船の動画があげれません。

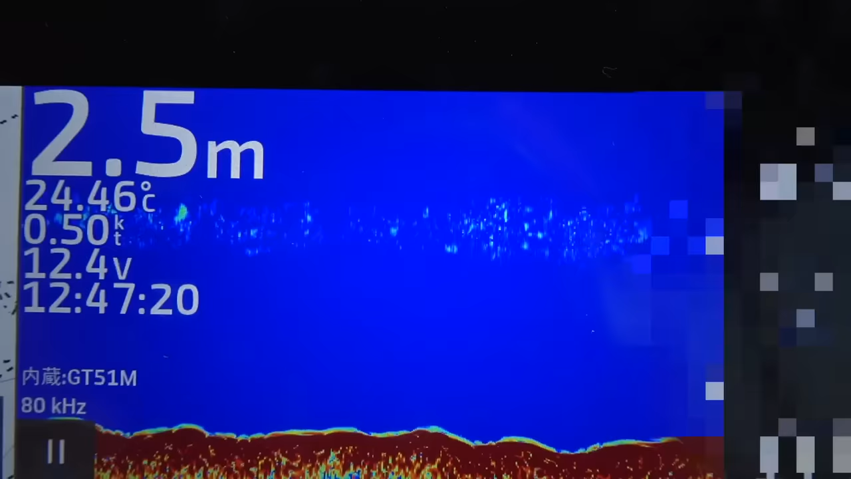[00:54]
On screen: depth 2.5 m, water 24.46°C, speed 0.50 kn
今ちょっと映すと、今こう水深2メートルのとこなんですけど、ほら、海底。多分これなんか海藻かゴミかなんかなんですかね。
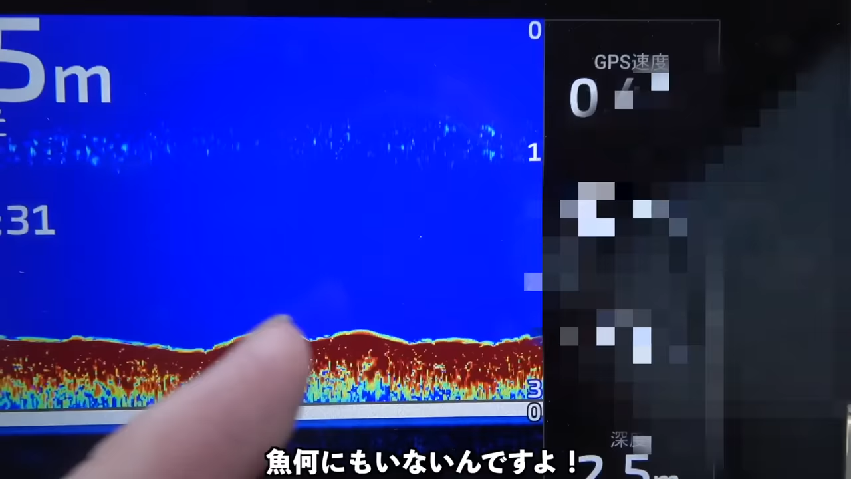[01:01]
魚何にもないですよ。これで魚の反応があったとしても、それが食ってくるとは限らないんですよね。